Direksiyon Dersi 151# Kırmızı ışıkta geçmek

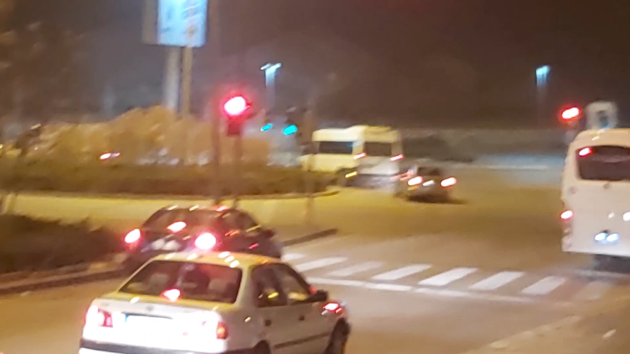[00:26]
Burası yeşil olduğu zaman şu gördüğünüz yeşil de sarı kırmızı oluyor ama diğer araçlar geçmeye devam ediyor.